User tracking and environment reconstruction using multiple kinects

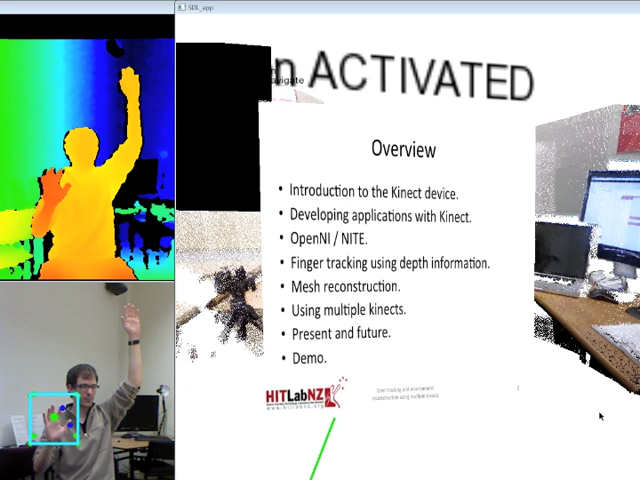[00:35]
Okay, then just a quick short introduction. Okay, well, first of all, I would like to thank you for coming here in the presentation. Today I will speak about the work I've been doing in hitlab for the last approximately 4 months. That is the work I've been doing with the kinect device that you can see here on the car box. And then I would like to make a different presentation, and actually the demo I develop is the presentation itself,
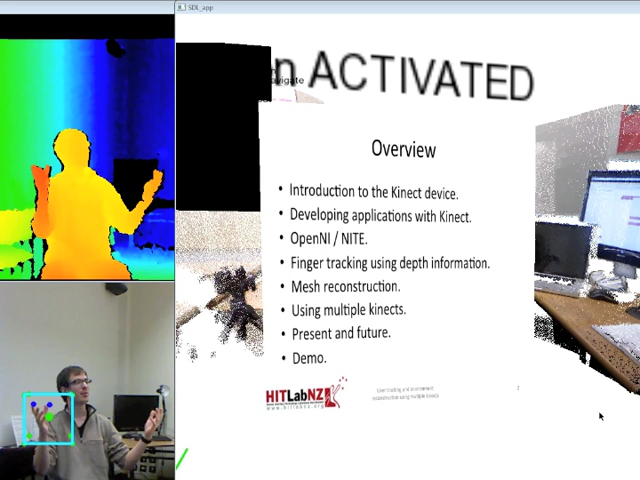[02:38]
That's it. What is the Kinect? The Kinect is a motion sensing device that was designed for the Microsoft, for the Xbox console. That what has special this device is that it allows you to control the application or interact with any application and control any character without having to hold any physical device.
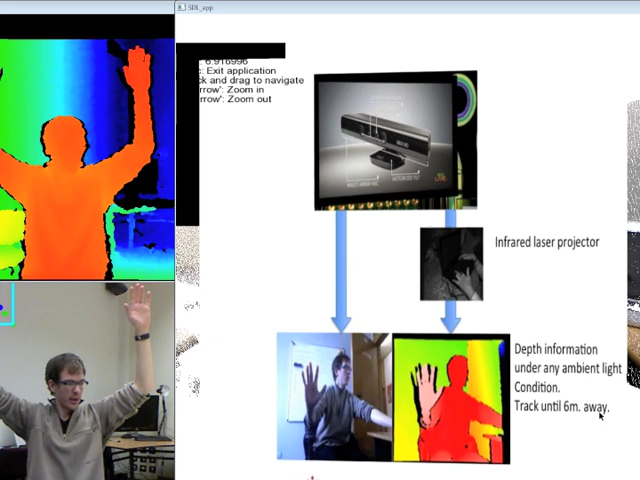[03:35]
Here is the Kinect device, and how can we achieve this natural interaction? Okay. Here we have the Kinect, and basically what it has that has a camera that gives the RGB information we have here, and that is most of the cameras can achieve that. But this camera has the particularity that can estimate the depth information. For each pixel, can estimate which distance is from the camera.
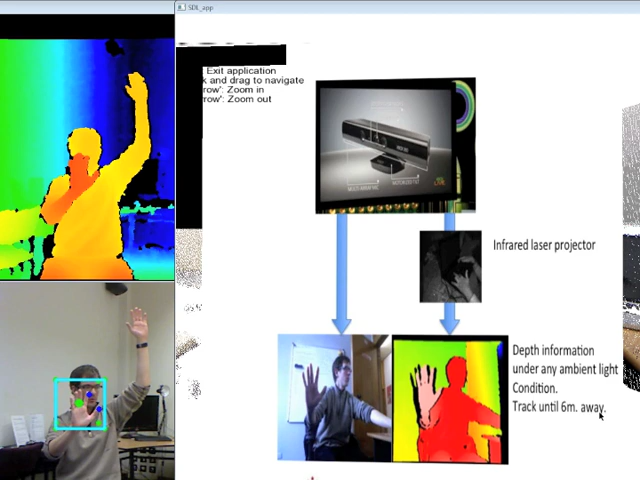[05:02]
If you move further than that, it doesn't allow you to track well. Oops. How to
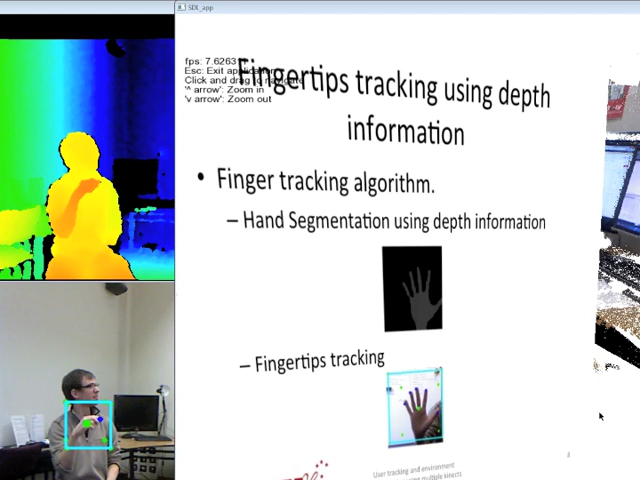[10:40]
Where the points which has hard curvature, then I assume that is the finger. And well, it works quite well, but it has some problems. I will explain it, what are the problems are, or the disadvantages.
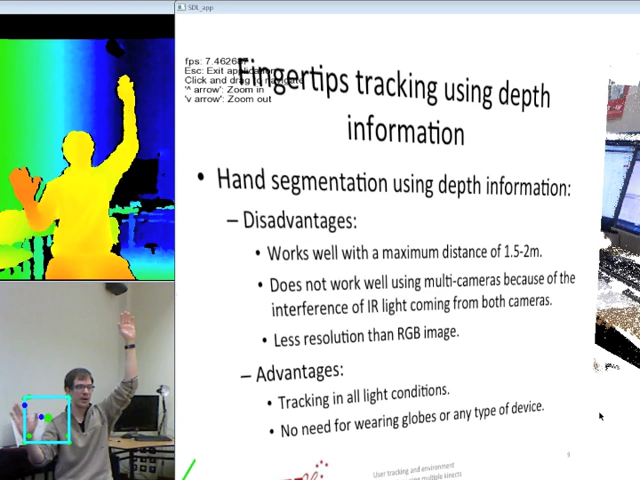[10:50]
Now, I've used the depth information to segment the hand. But what is the problem that? That is works well as with a maximum distance of 1.5 to 2 meters because of the resolution of the depth camera. If you move further than this distance, and since the hand is not a very big object, or a very big part of the user, then it's very difficult to use this information to segment it.
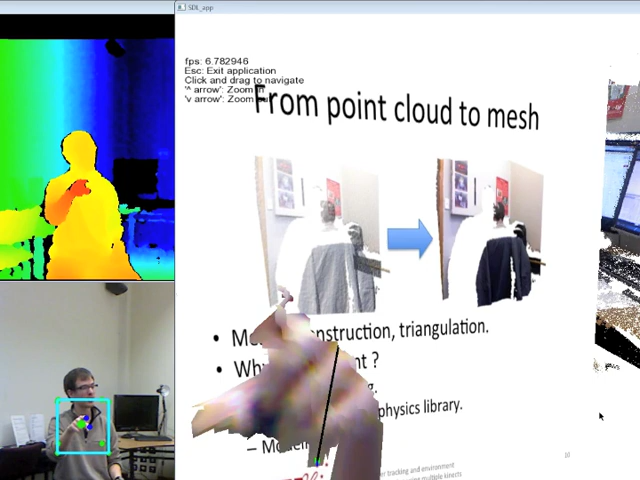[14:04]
and then you can reconstruct the mesh. For example, you can see that here is a bunch of points, that these points are not connected, and then after this processing, then you can get all the mesh,
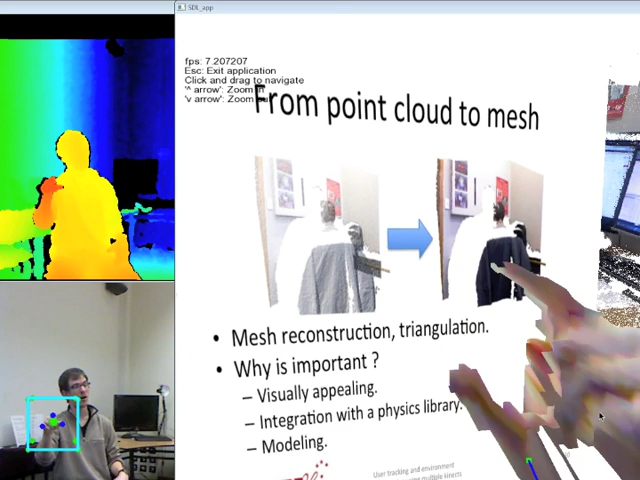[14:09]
and you can see that not only is helpful for integrated with physics library,
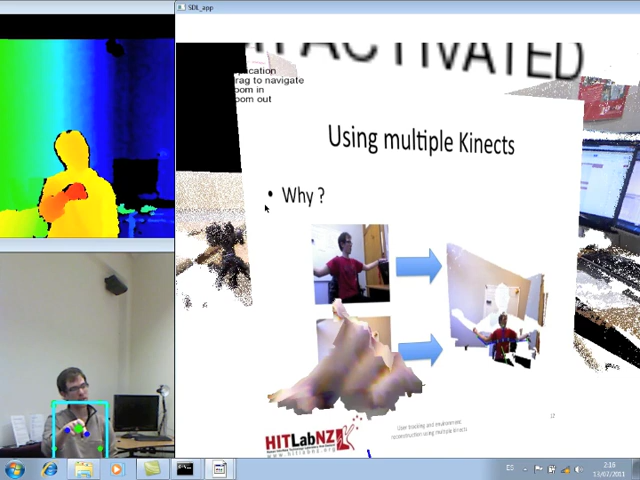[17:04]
For example, here we see that these two RGB images are taken from two kinects placed in a different position, and you can see that in this first image, this right arm, well, it cannot see the right hand, and in this other image, it cannot see the left hand.
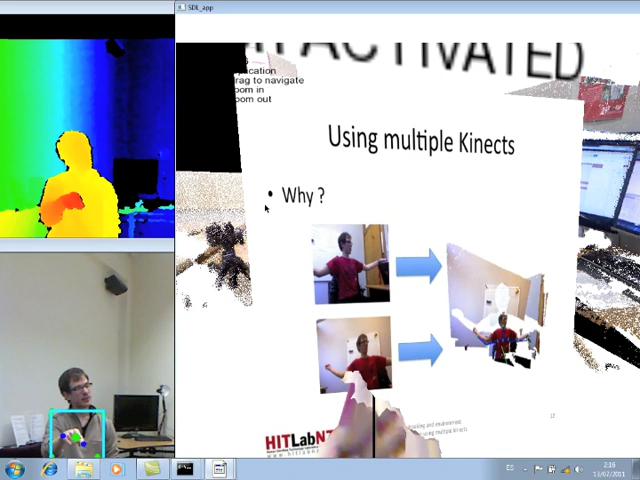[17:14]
But if we take all the information of both image, then we can still reconstruct here the skeleton of the user. Let's see if I move closer.
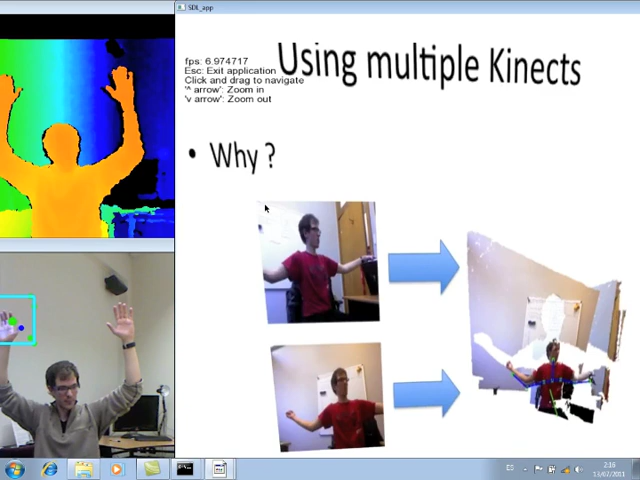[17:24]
See
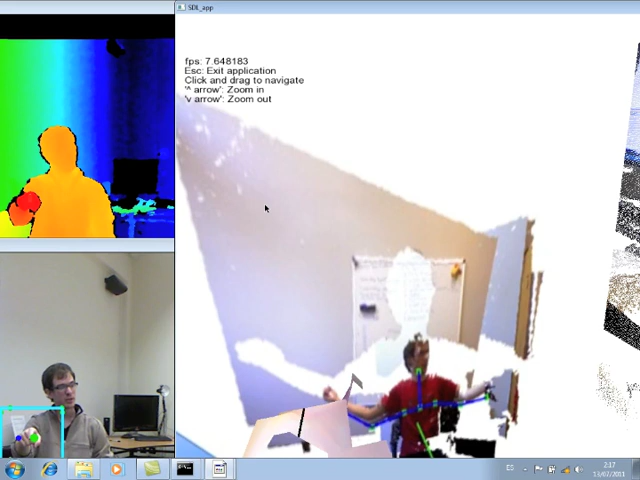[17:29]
that the skeleton of the user is still reconstructed because taking all the information of both cameras, we still see all the environment.
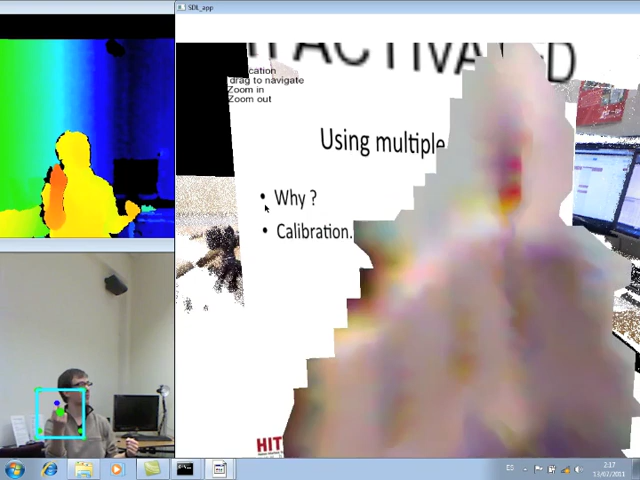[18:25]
we can transform it to the other kinect and merge all the information.